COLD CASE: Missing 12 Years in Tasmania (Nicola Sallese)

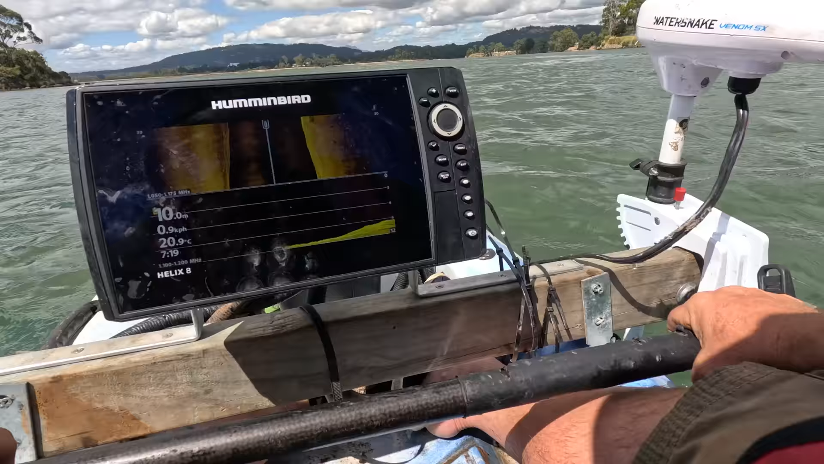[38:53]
On screen: depth 10.0 m, water 20.9°C, speed 0.9 km/h
So Bill believes he's seen a couple of targets. Let's see an object.
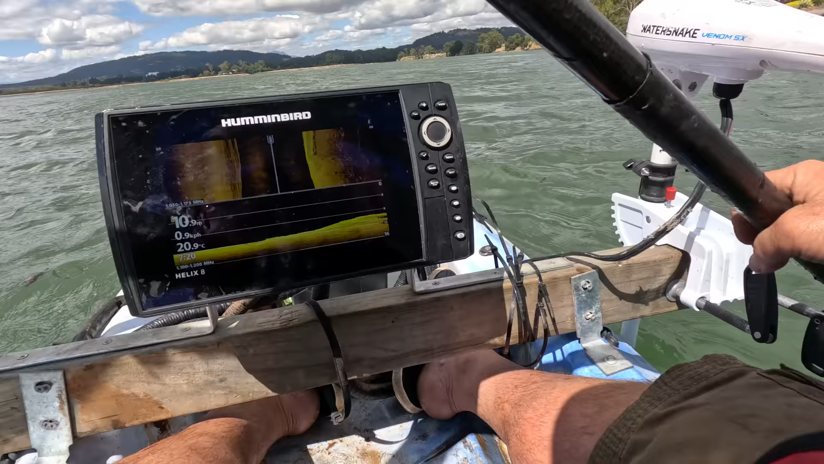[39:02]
On screen: water 20.9°C
Oh yeah, something a little bit further out. It's quite long though. That potentially could be a vehicle.
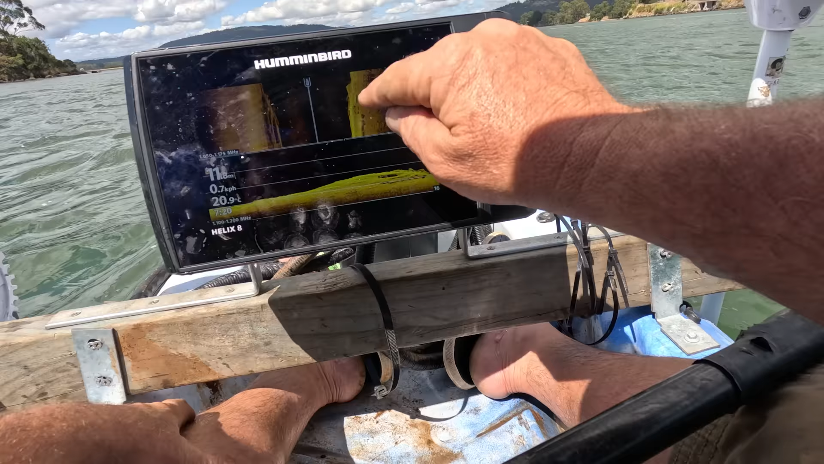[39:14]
Certainly got a very tall shadow. It looks like it could be.
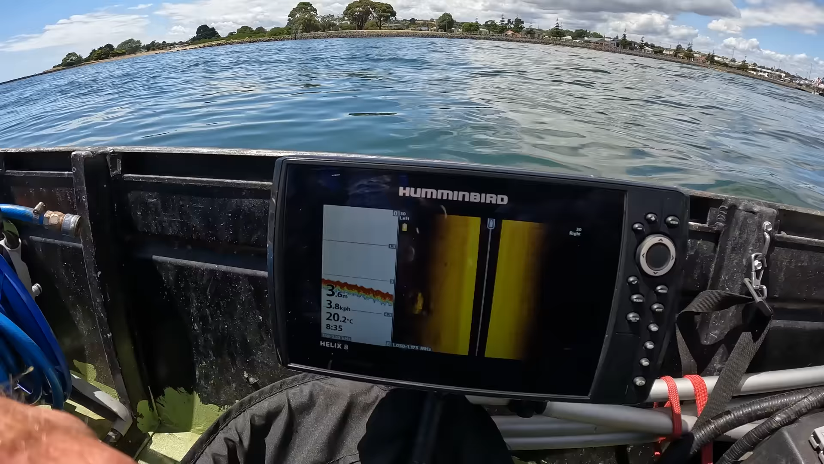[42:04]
On screen: water 20.2°C
Do you have an object on the left down low? I have another object out there, but it's up on the sandy bank.
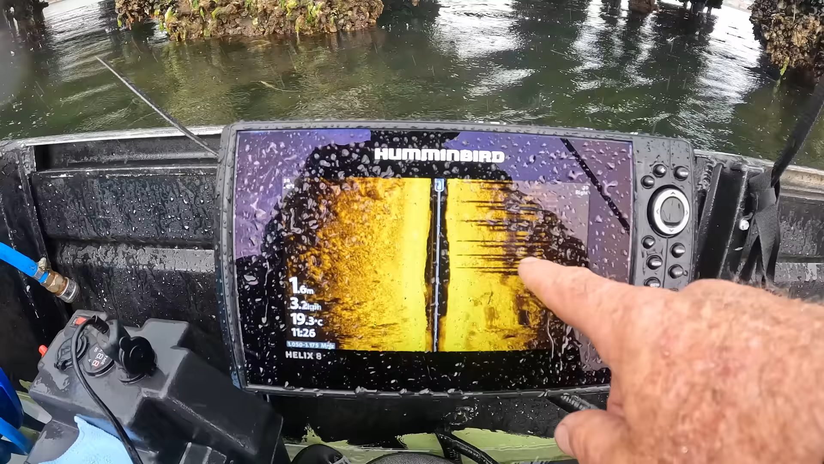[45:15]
I don't know what that is in there.
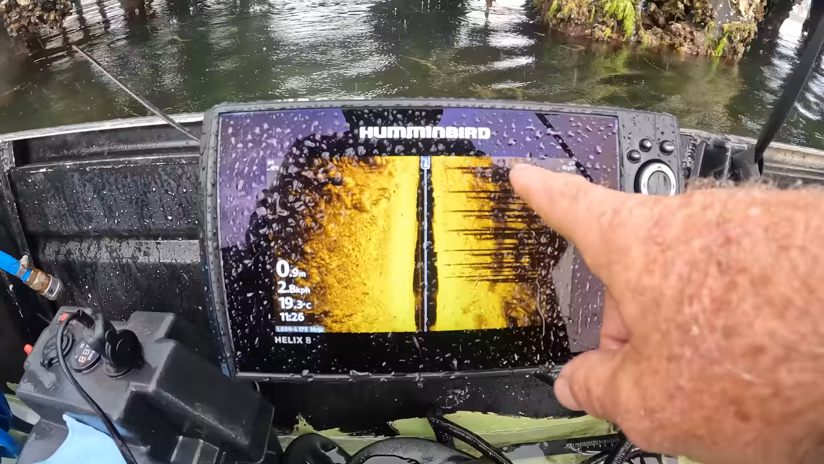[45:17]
On screen: depth 0.9 m, water 19.3°C
There is a dark object in there.
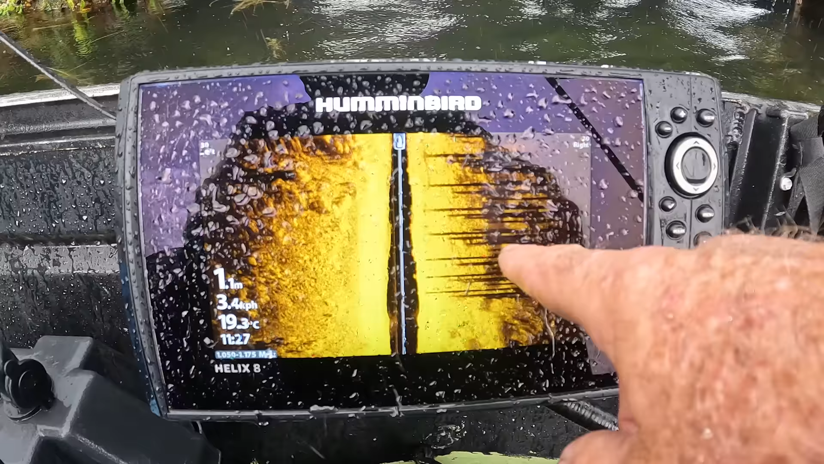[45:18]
On screen: depth 1.1 m, water 19.3°C
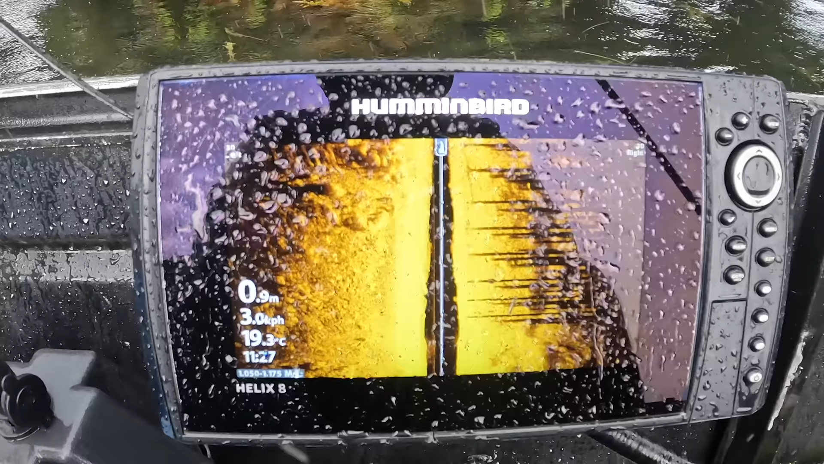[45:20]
On screen: depth 0.9 m, water 19.3°C
I don't know what it is.